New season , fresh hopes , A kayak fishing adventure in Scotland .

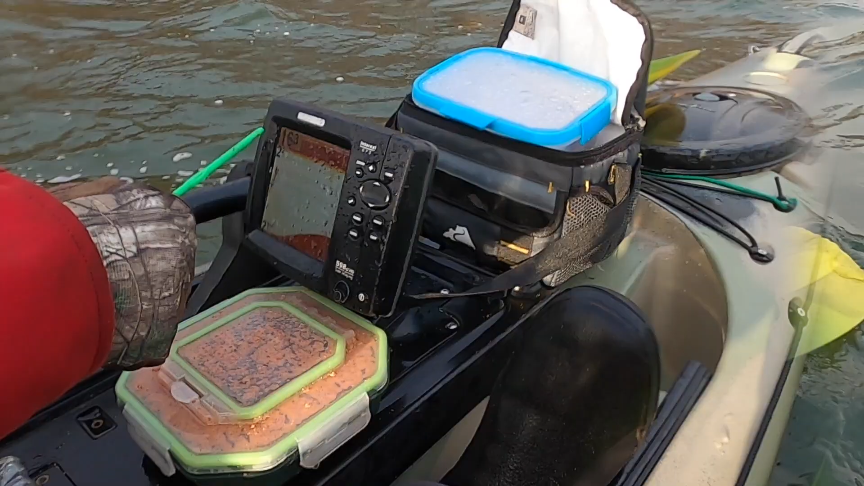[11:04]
So that's how the depth fair. We're sitting at 16 feet of water at the moment. Just shot us. Get shot near the shore all the time. Okay. Temperature of the water just above 2 degrees and no more. 2 degrees. The water. Water is only... Thanks for watching.